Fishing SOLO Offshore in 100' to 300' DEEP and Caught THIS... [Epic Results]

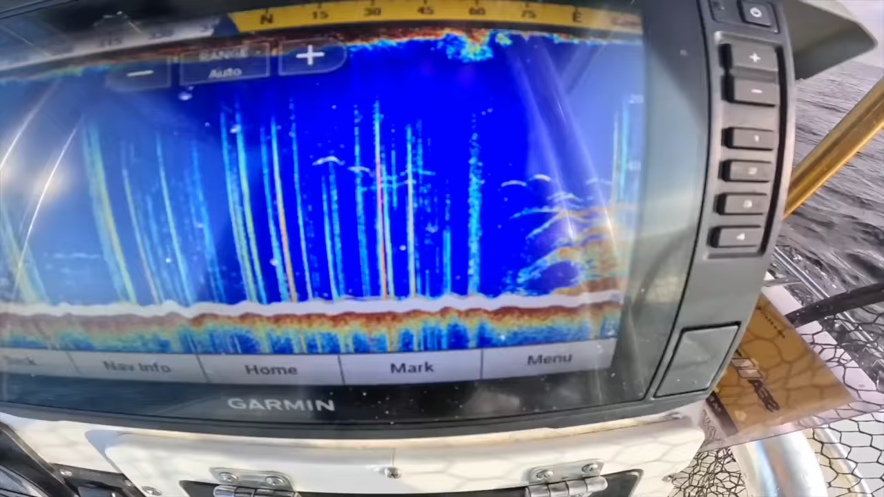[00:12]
now that's what we're looking for that is a loaded reef
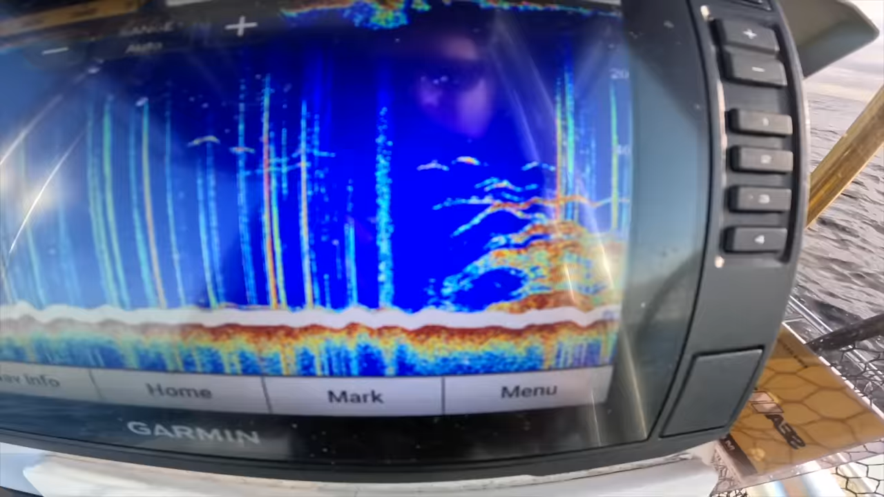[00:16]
right there i have a 4000 size simano stratic with 20 pound braid and this is a dark matter seven foot medium heavy spinning rod
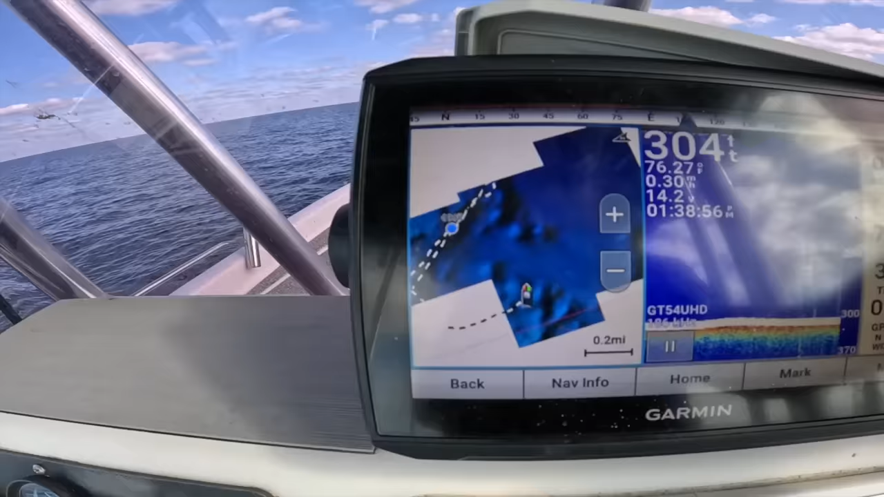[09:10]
hey everyone so we just came out to 300 feet of water check that out
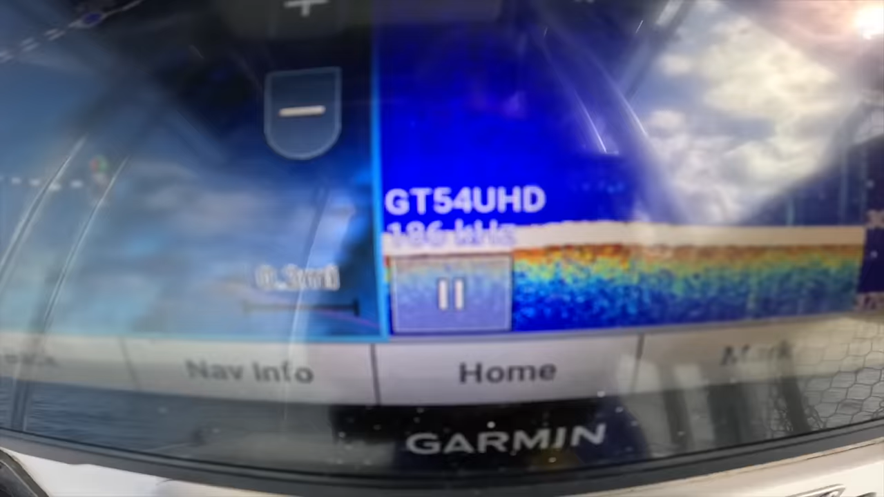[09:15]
it's some swiss cheese bottom all over all this natural bottom here
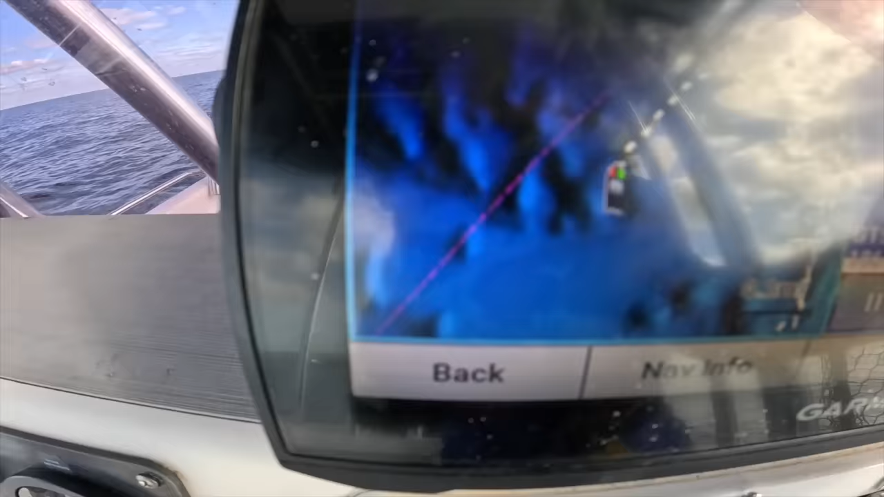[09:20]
this is pretty deep we're about 40 miles out right now